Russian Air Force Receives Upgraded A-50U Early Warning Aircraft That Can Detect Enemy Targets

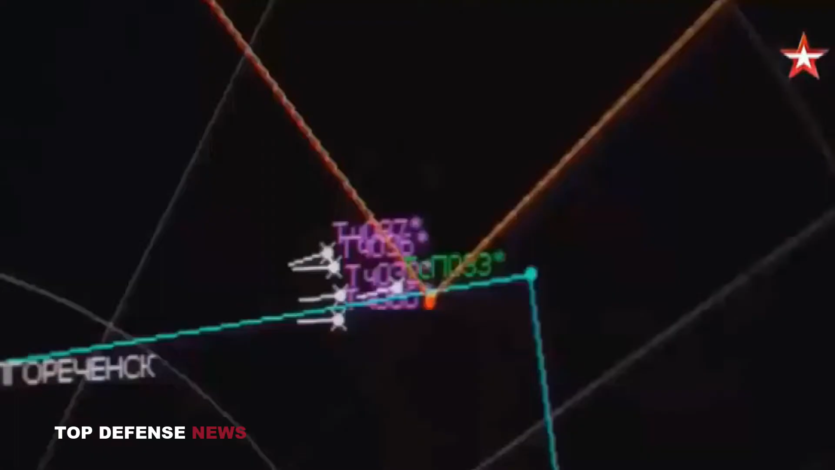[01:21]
The A50U can be used for a variety of missions, including aerial and land-based target detection,
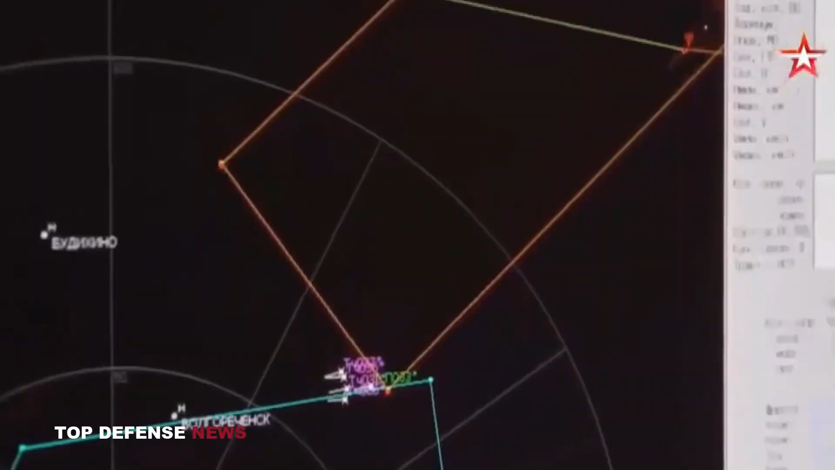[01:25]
tracking, and identifying a friend or foe.
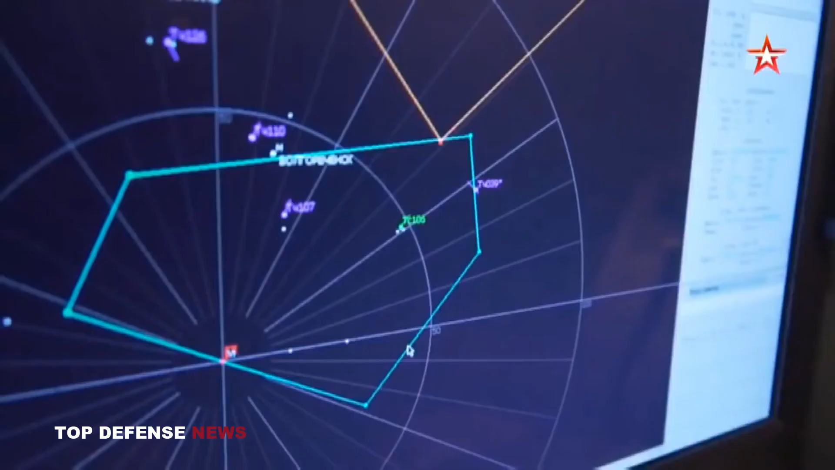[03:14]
the aircraft is capable of tracking air targets at a distance of up 650 km and ground targets at 300 km.
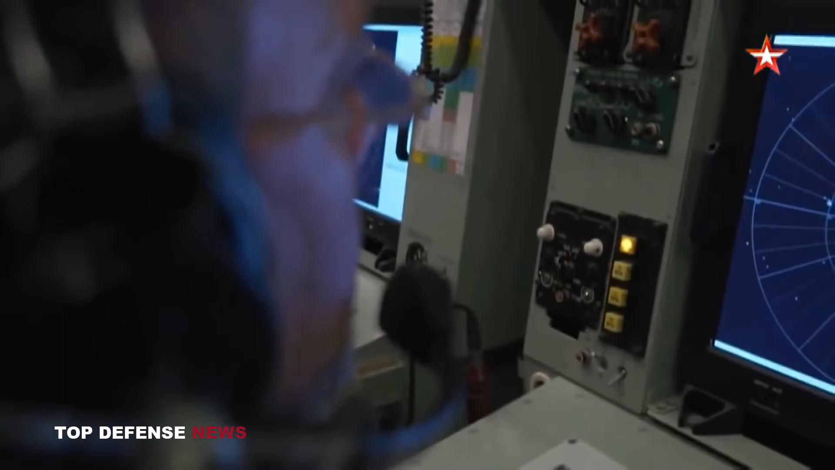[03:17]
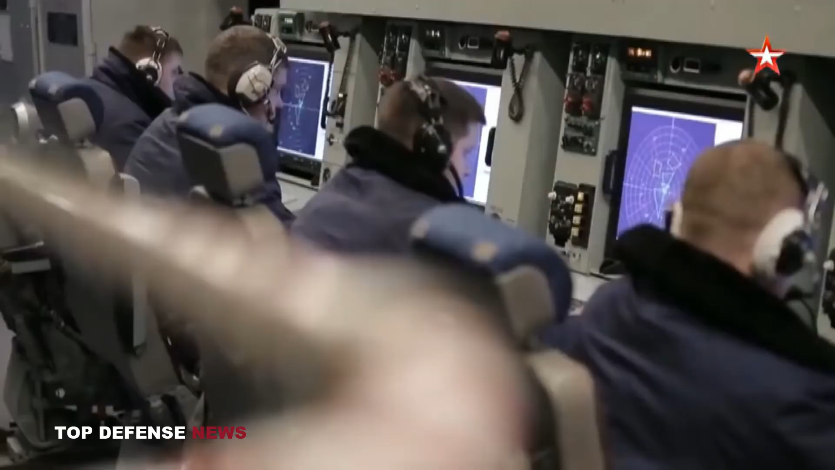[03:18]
It can track around 300 ground and 40 air targets simultaneously.